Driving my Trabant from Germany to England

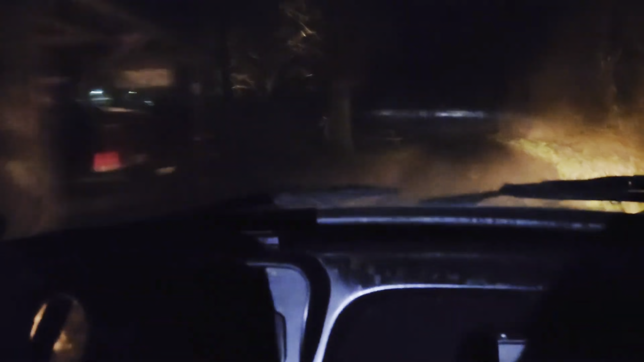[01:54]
That's literally a chainsaw! This is making it home! It's literally a f***ing chainsaw!
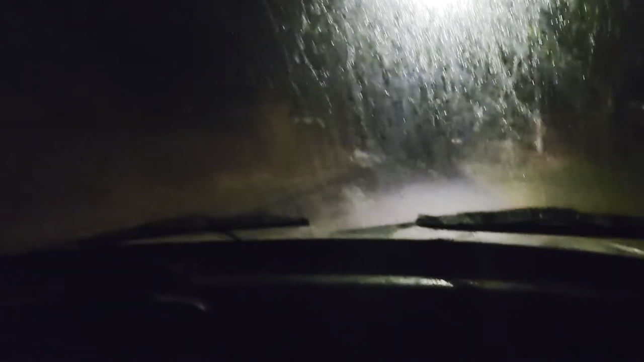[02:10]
I can't remember how to full beam... No full beam! Oh yeah, full beam! There we go! This is 4th gear!